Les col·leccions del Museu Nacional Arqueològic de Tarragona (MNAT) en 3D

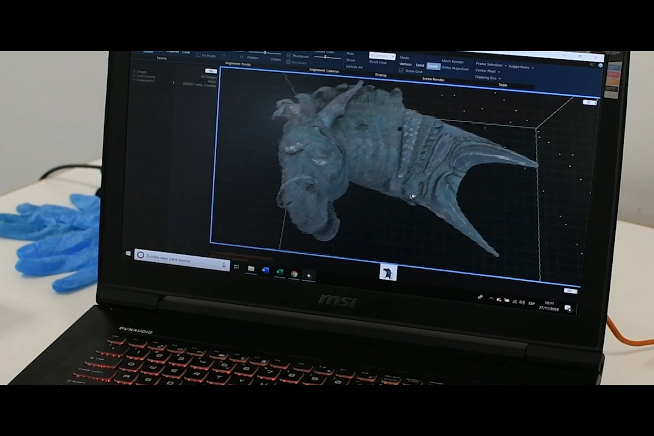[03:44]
nosotros simplemente hacemos la toma de datos y comprobamos que esas fotografías que hemos hecho son correctas.